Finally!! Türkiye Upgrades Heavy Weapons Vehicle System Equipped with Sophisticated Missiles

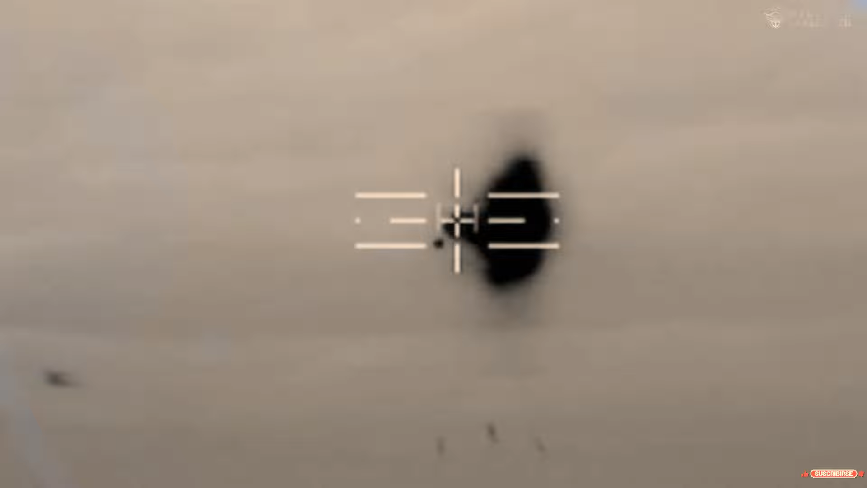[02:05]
The advanced guidance system is equipped with accurate infrared and inertial guidance systems.